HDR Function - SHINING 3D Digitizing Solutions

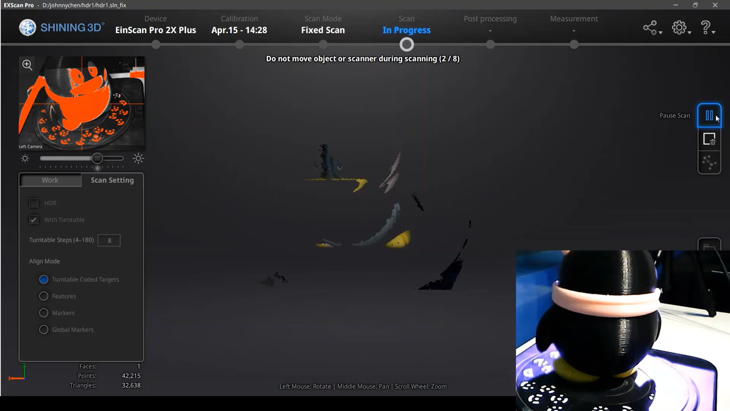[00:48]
So now we can get a little bit black parts of the penguin,
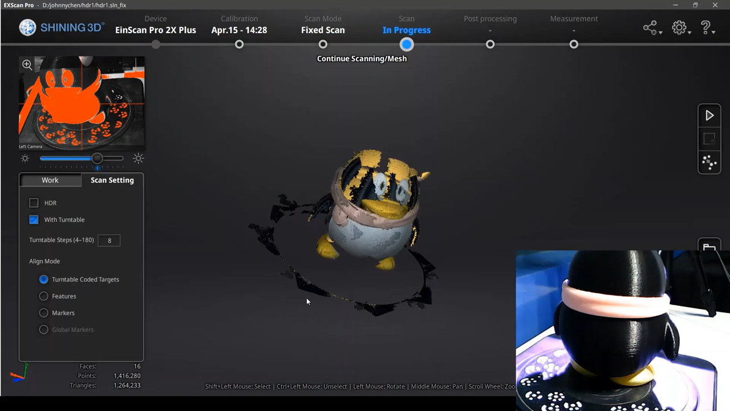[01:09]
So no matter which brightness we adjust,
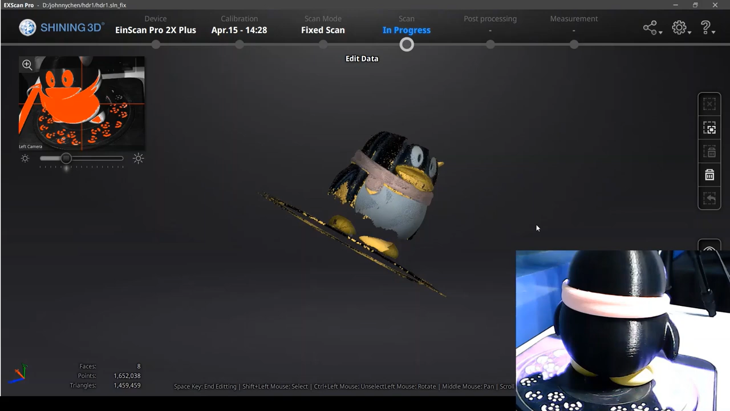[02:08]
Actually, the HDR mode will be slower than the other mode.
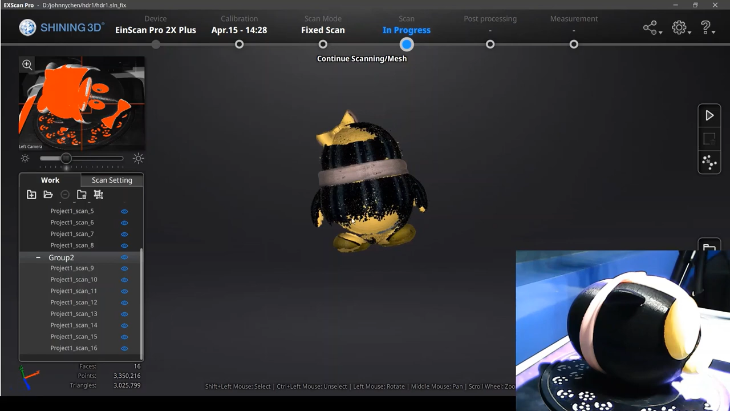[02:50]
So we change another direction to scan the back part of the penguin.
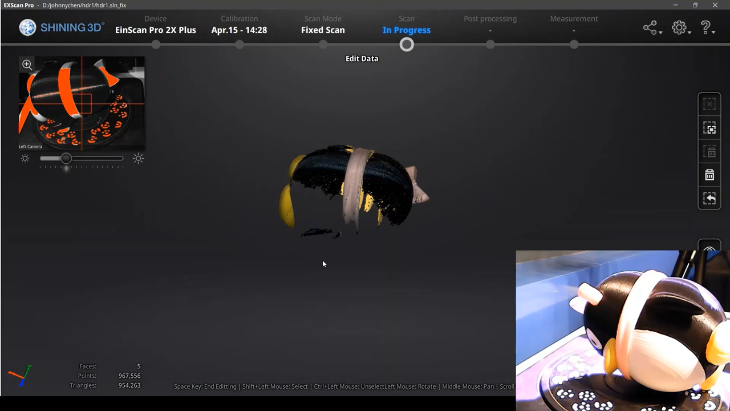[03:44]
Okay, now we get almost all the data we need.